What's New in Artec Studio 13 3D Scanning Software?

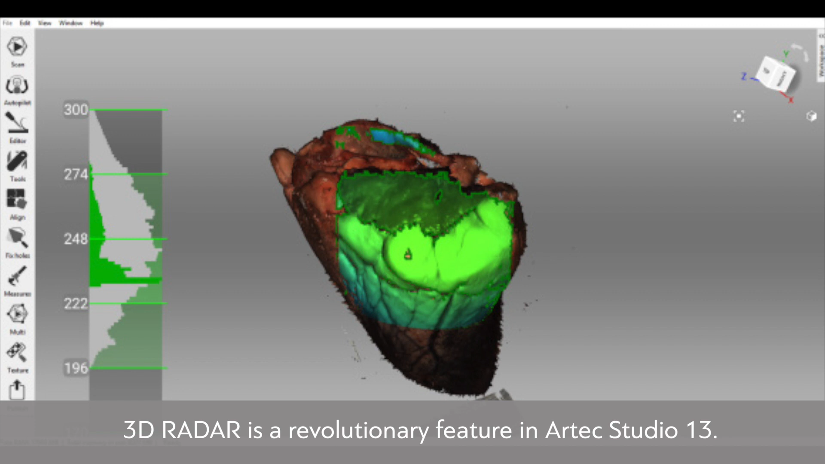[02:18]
3D Radar is a revolutionary feature in Artec Studio 13.
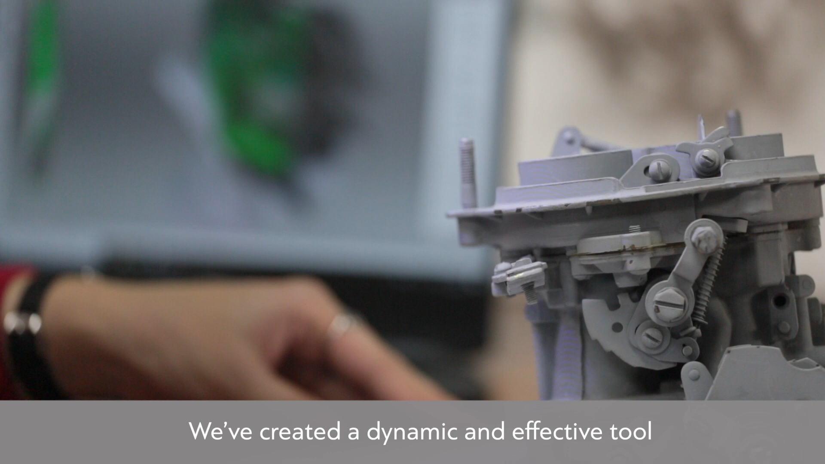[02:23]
We've created a dynamic and effective tool for helping users more easily control the scanning distance for collecting quality data.
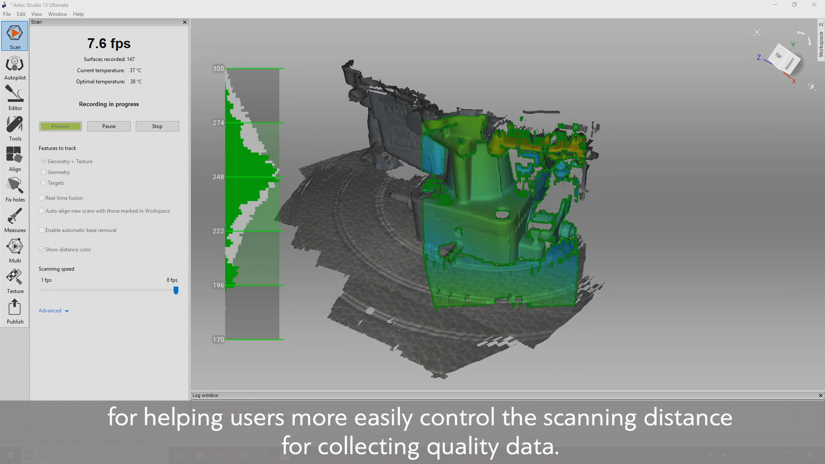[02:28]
Now you can see blue, green, yellow, and red projected directly onto your scan data, in real-time.
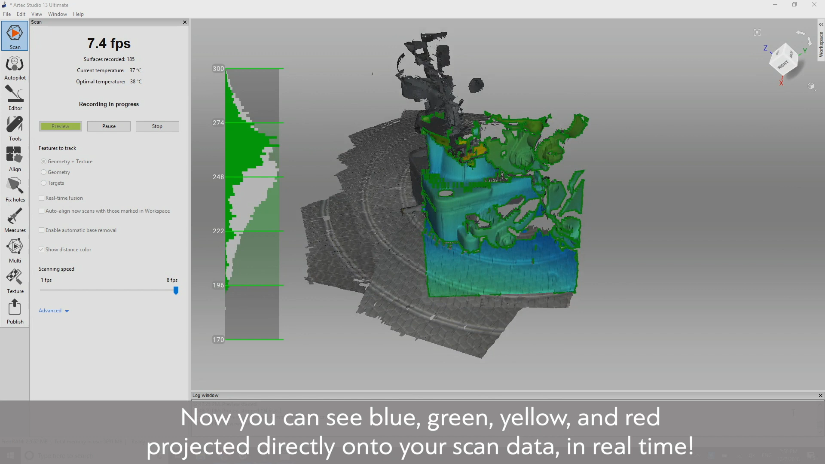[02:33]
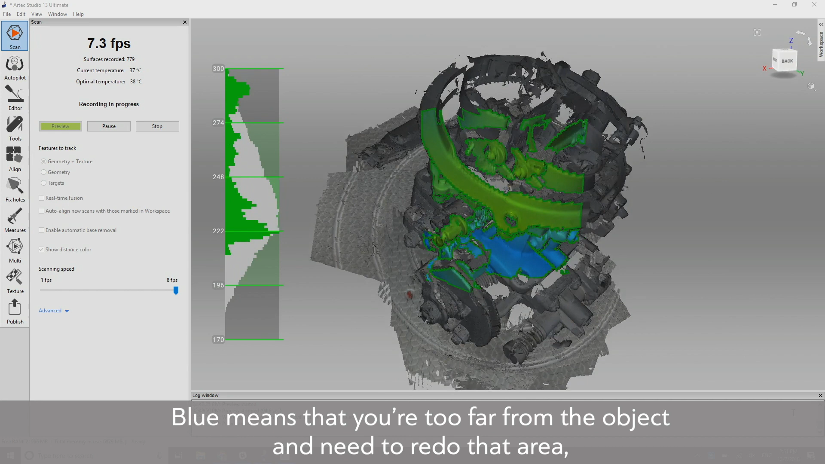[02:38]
Blue means that you're too far away from the object, and need to redo that area. Whereas yellow and red signal that you're too close.
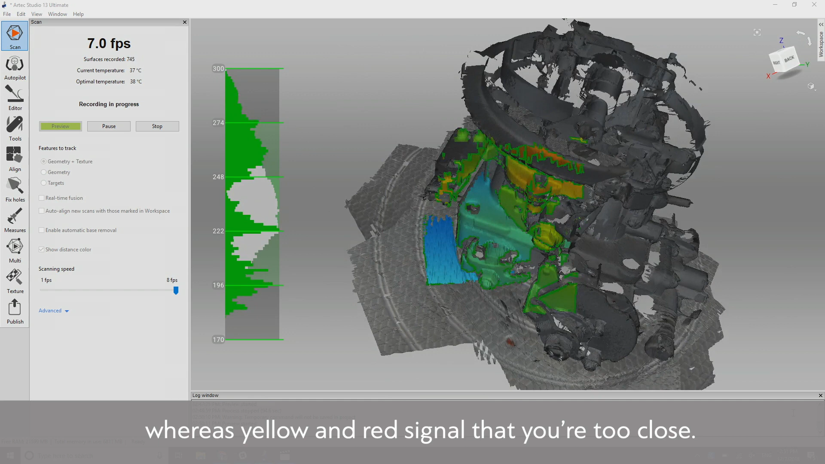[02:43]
If you see any uncolored areas, they're simply out of range and aren't being captured.
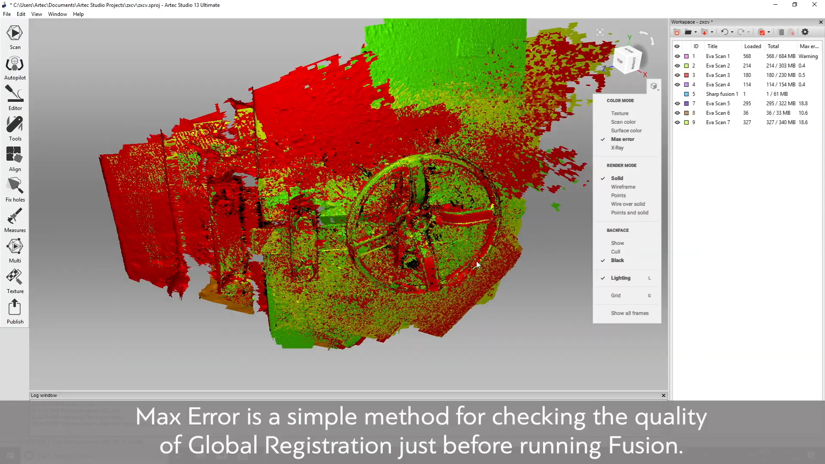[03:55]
It highlights bad frames in yellow, orange, and red.
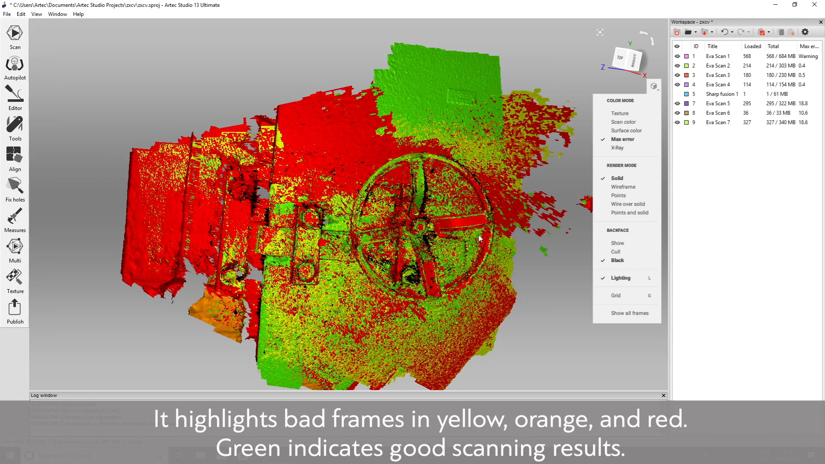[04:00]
Green indicates good scanning results. For geometry inspection,
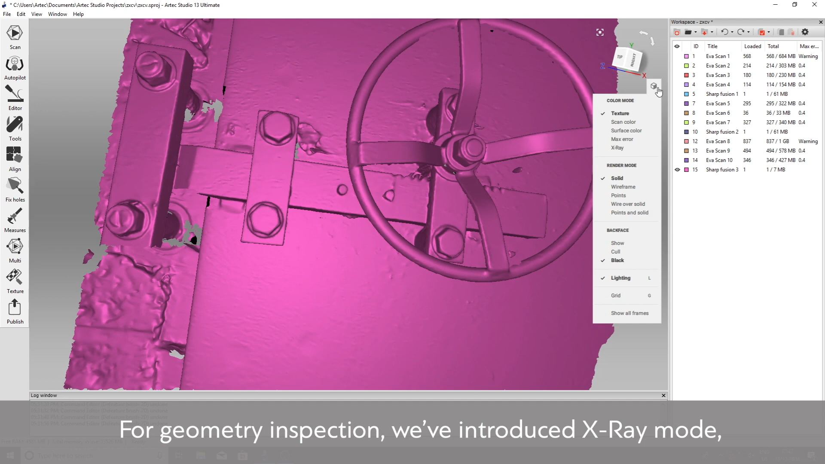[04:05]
we've introduced X-Ray mode, which is extremely effective for working with noisy scans.
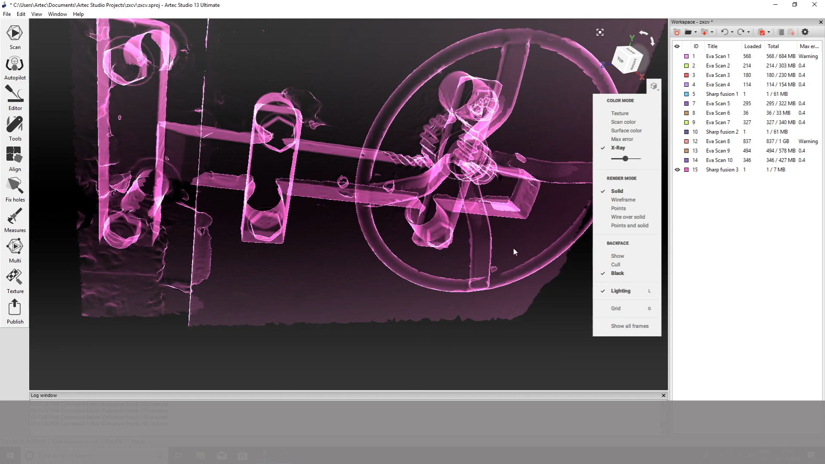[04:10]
Now it's so easy to detect even tiny misalignments.